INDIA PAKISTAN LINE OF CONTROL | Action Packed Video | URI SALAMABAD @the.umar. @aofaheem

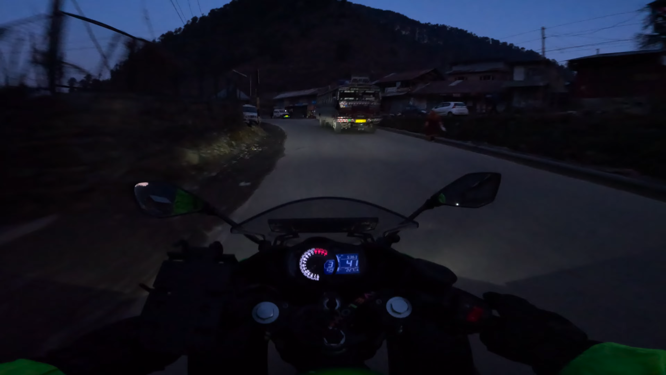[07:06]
Temperature bahut down ho raha hai. Maine liner upar se laga diya riding jacket ke upar bhi in order to crush the wind. I'm good. Alhamdulillah. No, I just love these rides. Night rides, these are just great. I'm having a good time. Alhamdulillah.
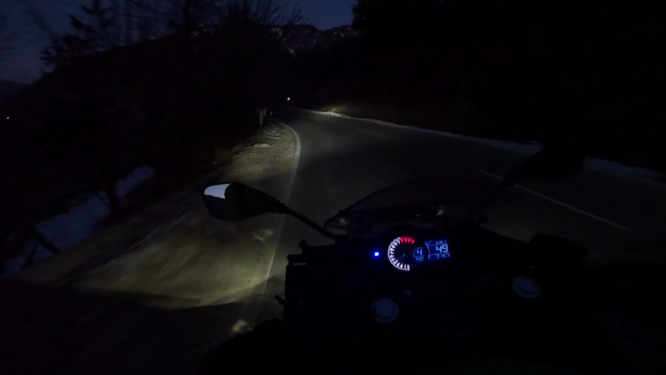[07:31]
Be easy on those curls during night. Yes. It's pitch dark and I love it. GoPro is doing an amazing job. I love the footage straight from the camera. Waiting for the fellows.
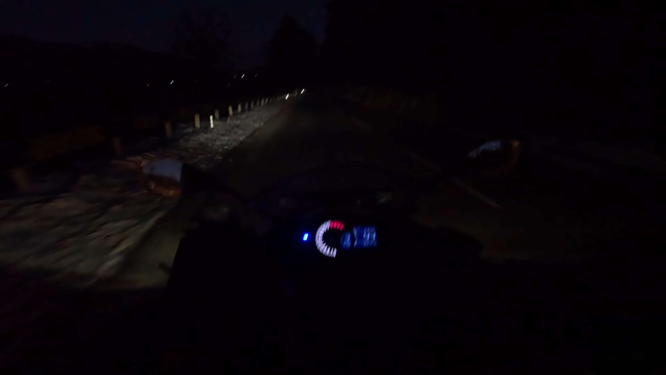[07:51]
It's 7:45. Still some 30 kilometers left for home. It's really cold. Too cold. Somehow I'm trying to, you know, keep the momentum going. I don't know night mein abhi kaisa record kar raha hoga wo to baad mein hi pata chalega boss.
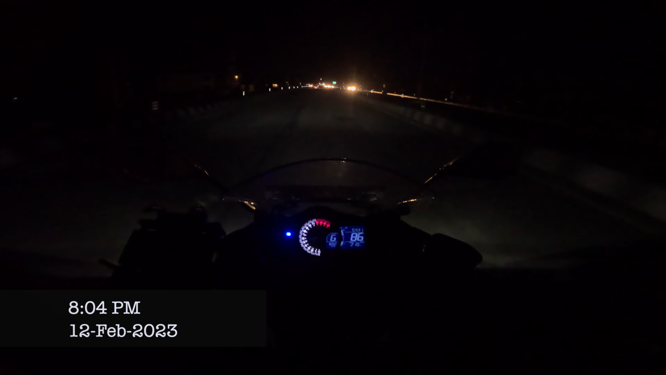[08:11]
Well it's 8 Charlton Chowk pahunch chuke bas aane wala hai kuch hi duri pe aur thand to ab lag nahi rahi hai itni thand lagi ki ab lag hi nahi rahi hai bas ab yahan se thoda hi time lagna inshaallah jaldi pahunch jayenge ab.
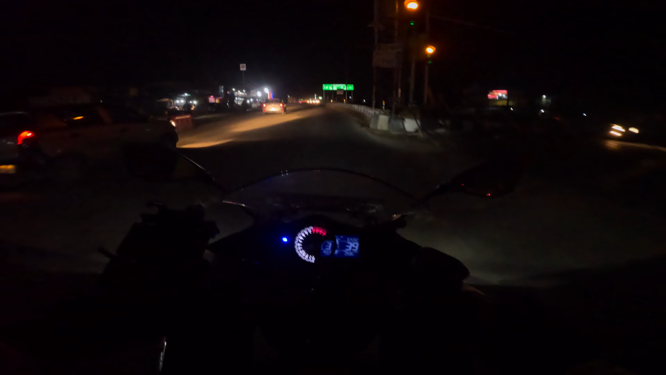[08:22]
Ye ji aa gaya Srinagar to 6 km hai ab. Kisi bewakoof ne barf fenki hai yahan par. ये हम ऑलमोस्ट हज हाउस पहुंचने वाले हैं। इस टाइम पे राइड करना इज नॉट एवरीवन्स कप ऑफ टी।
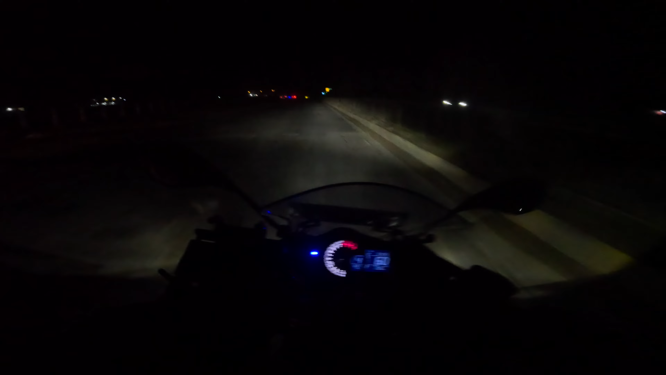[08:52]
Just 112. यहाँ पर ना कभी गाड़ियाँ बिल्कुल ना ये राइट वाली लेन में आती है।
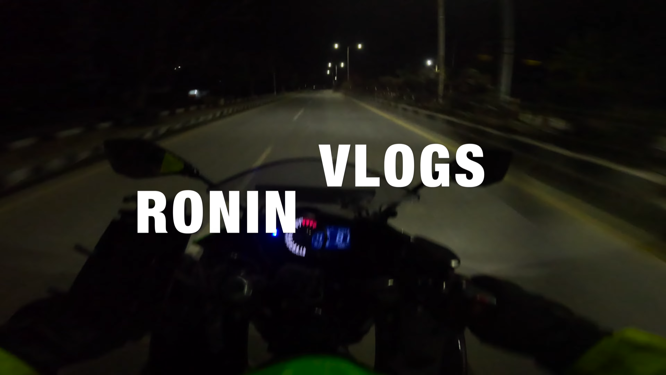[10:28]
ये हम पहुंच गए एयरपोर्ट रोड। It's 8:20 and finally I'm home.